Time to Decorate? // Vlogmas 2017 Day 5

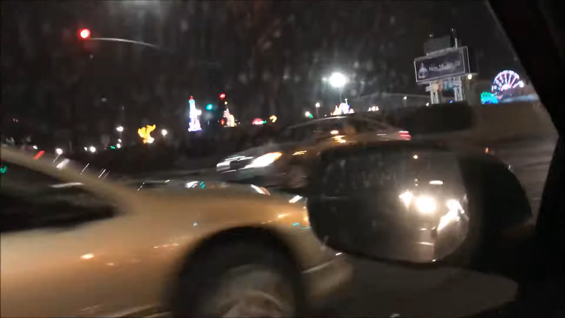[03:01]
like landmarks from around the world but they are done off Christmas lights style